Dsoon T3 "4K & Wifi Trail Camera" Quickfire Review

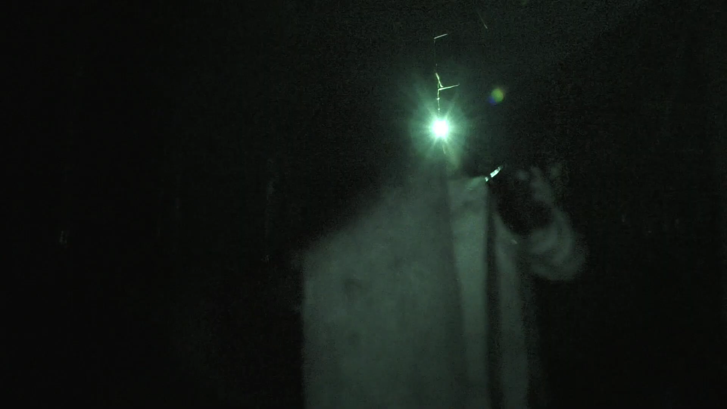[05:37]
So, I'm just setting up this trail camera on a tree.
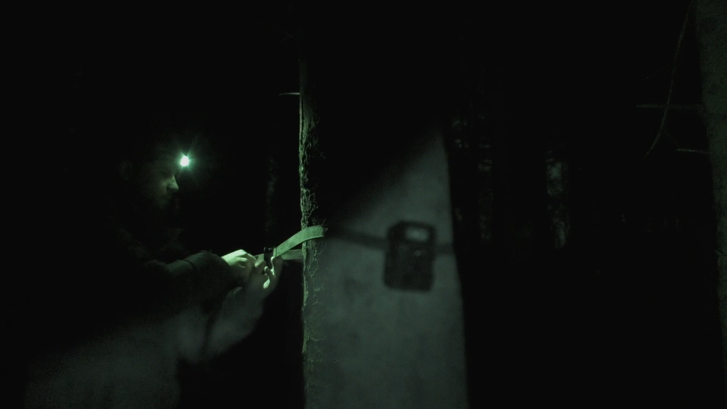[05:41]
This is going to be aiming at my scroll feeder I've got here before first light.
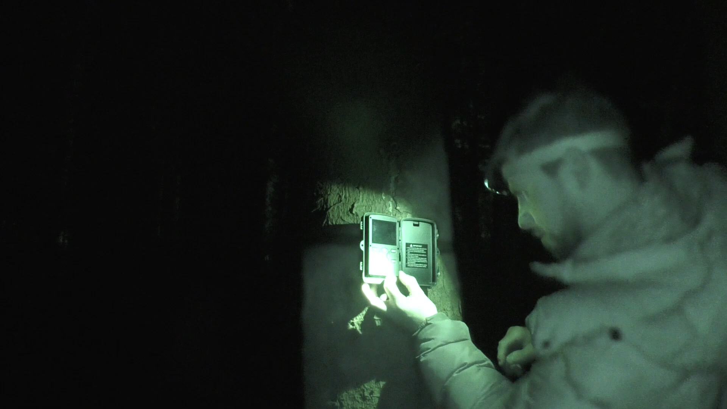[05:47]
So, as you can tell, I've got a head torch on, because I can't see a thing myself.
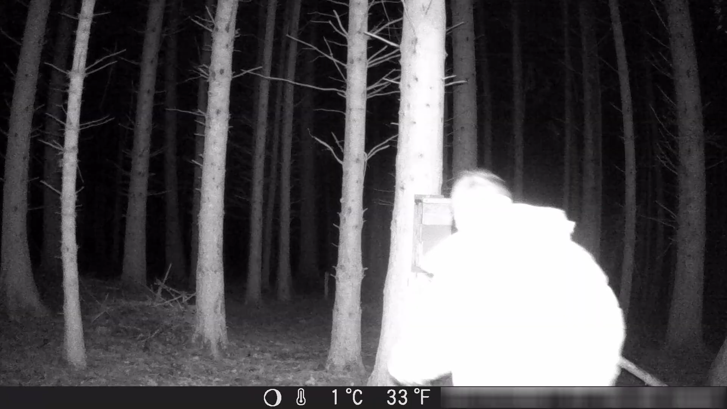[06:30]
And pheasants as well. This is completely pitch black.
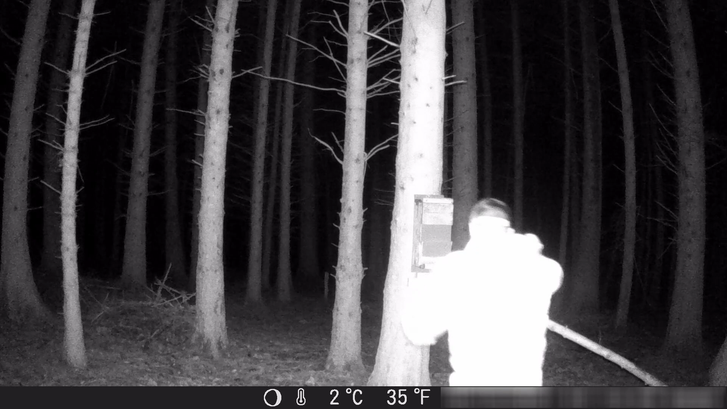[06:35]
You can see just how dark it is in the background.